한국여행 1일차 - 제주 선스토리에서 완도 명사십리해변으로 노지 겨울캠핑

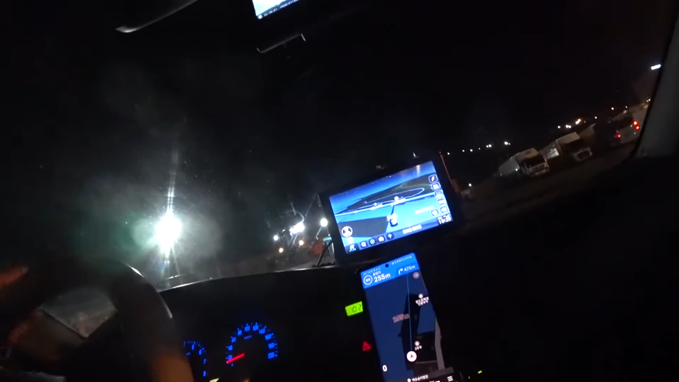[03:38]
완도타운가 보다. 와우, 완도 상륙했어 우리. 그래도 되게 커.
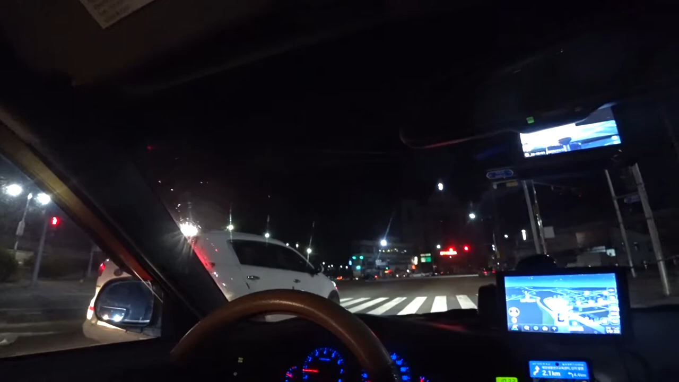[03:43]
완도 성공. 왜 문을 열었어 자기는?